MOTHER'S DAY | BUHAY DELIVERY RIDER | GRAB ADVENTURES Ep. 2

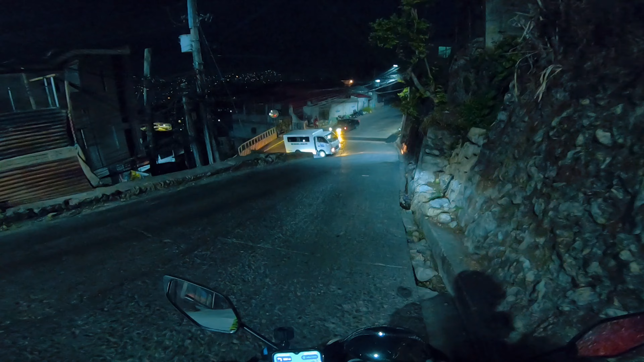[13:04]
Nahirapan siya din sa paliko. Alright, time check tayo. It's already 10:59 in the evening.
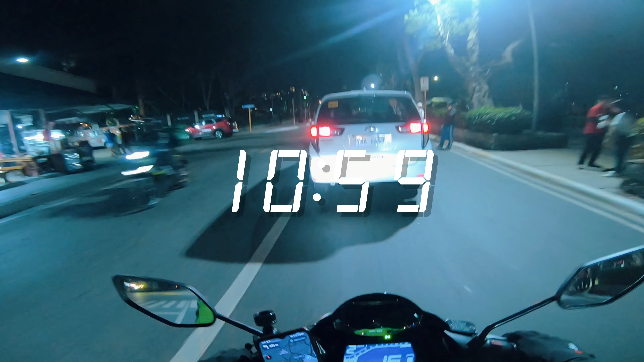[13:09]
Oh my goodness. Finally, we are on our way sa ating last two deliveries.
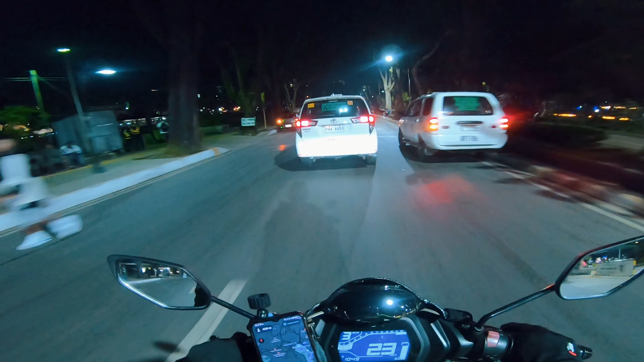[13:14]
Grabe, agad din yun ah. Deliver ko lang tong dalawa na to. Tama na, pahinga na. Na-reach naman na natin yung tier 3 na sinasabi nila.